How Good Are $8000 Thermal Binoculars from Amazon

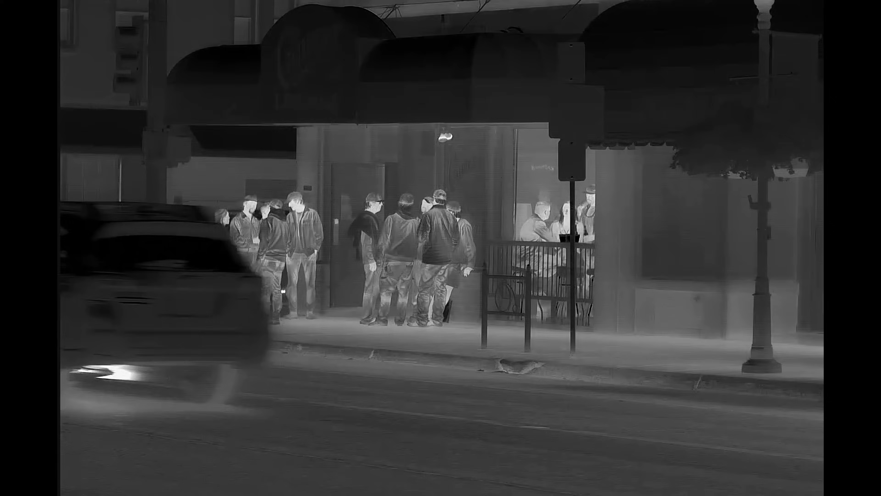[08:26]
And also the the binoculars and a lot of these systems,
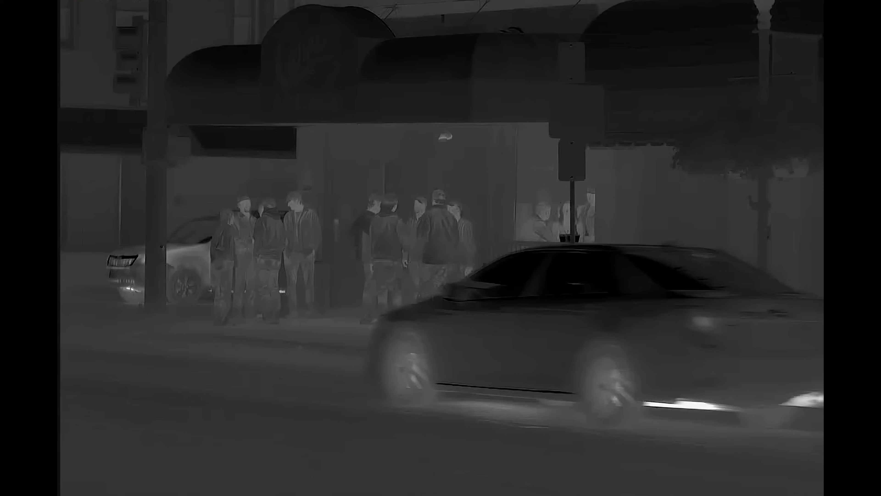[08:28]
they like kind of auto adjust based off of what the temperature is of the thing in the scene.
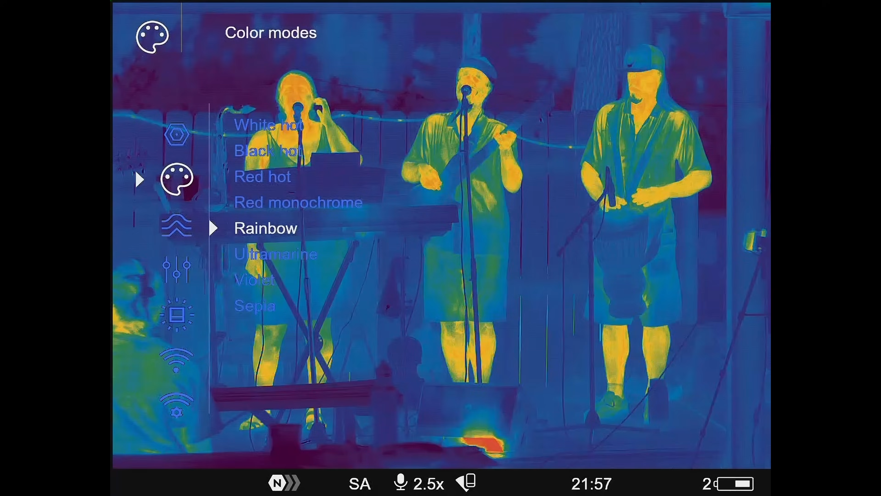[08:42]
So these thermal binoculars also had a bunch of different color palettes to choose from.
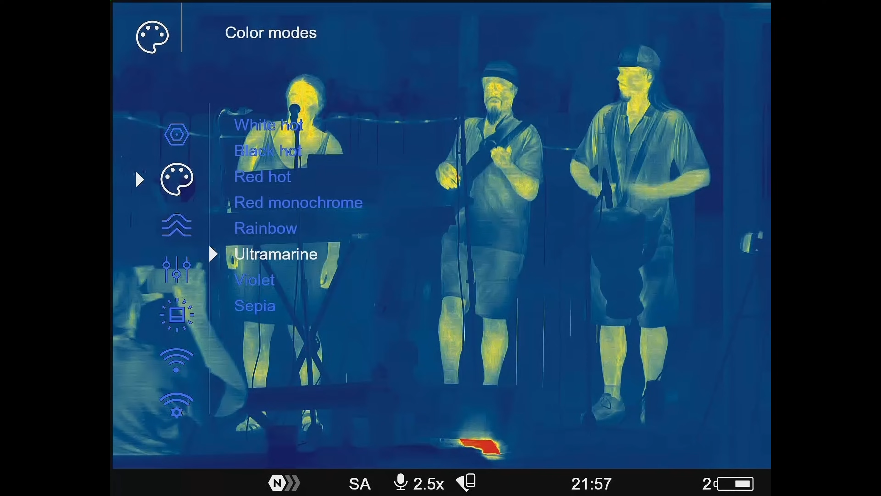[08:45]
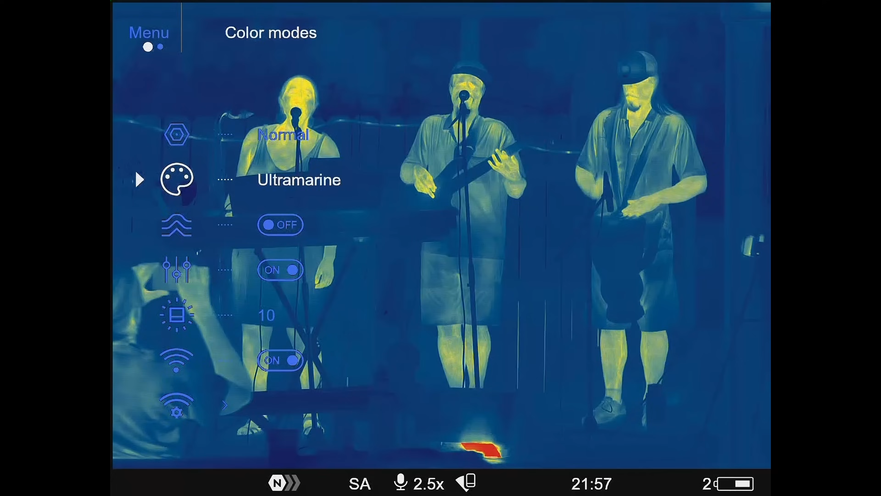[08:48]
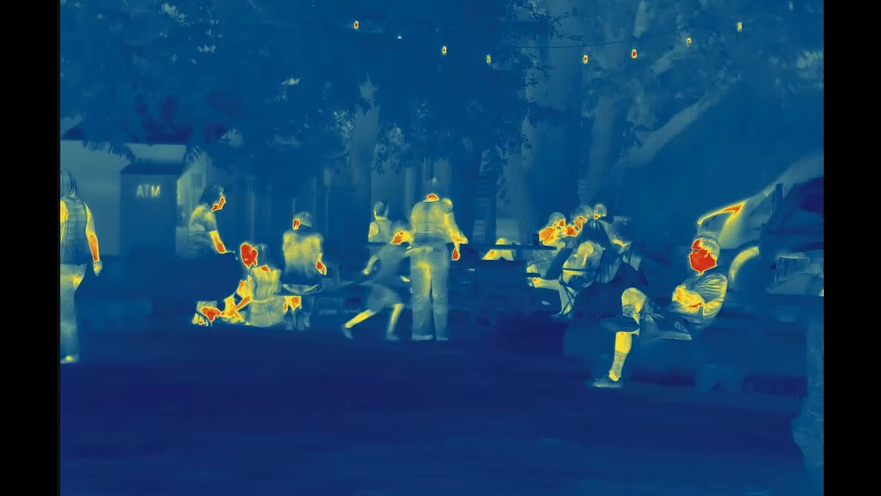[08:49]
I always liked the white is hot or black is hot color palette,
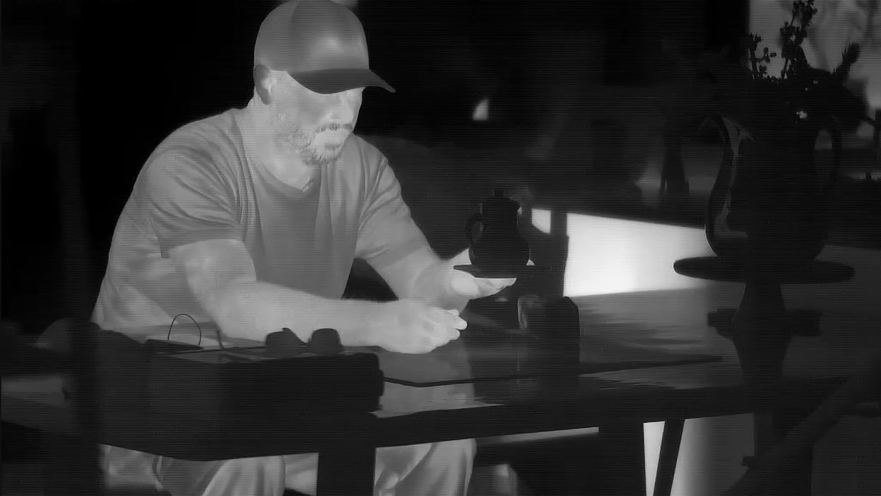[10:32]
isn't able to see any type of additional heat reading or some type of weird anomaly, even with this being radioactive. I'm monitoring the thermal binoculars from over on this side. And so this just looks cold. I mean, it's just, you know, nothing out of the ordinary. If I grab it like this and allow my heat to be transferred,
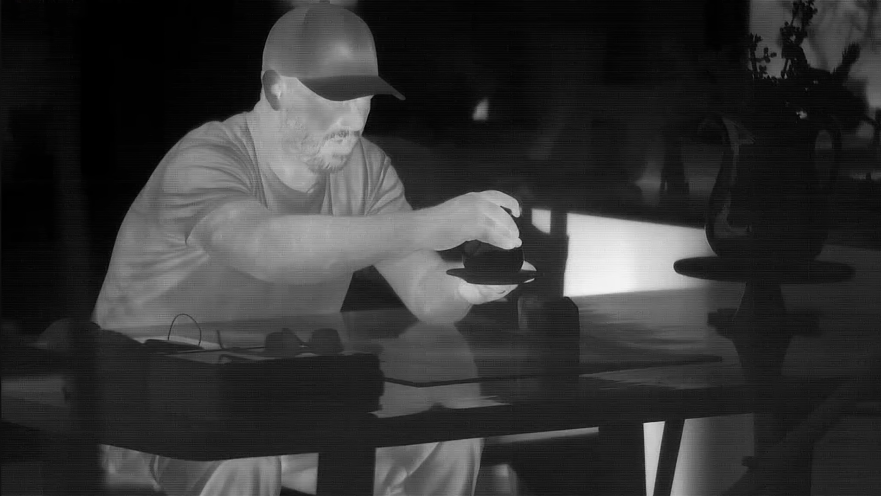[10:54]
you should be able to see some of that on the ceramic.
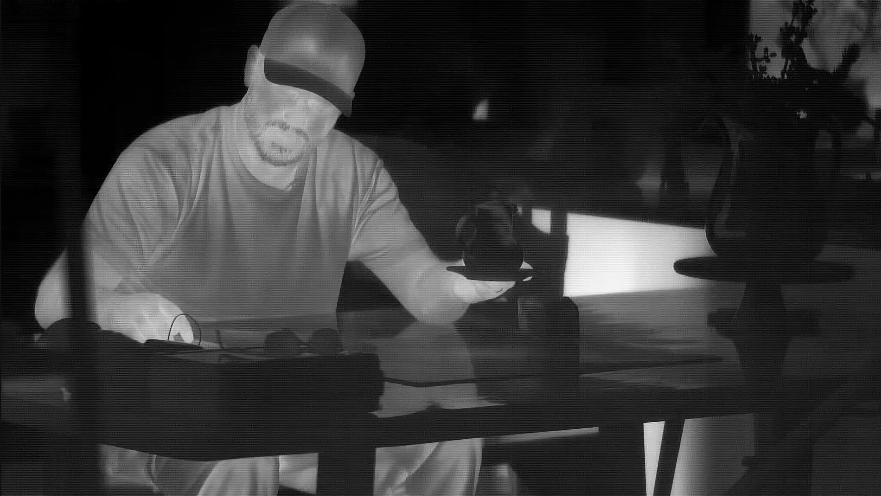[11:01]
But it's interesting that this doesn't show up. It just shows up as being cold and it feels, feels cool to the touch.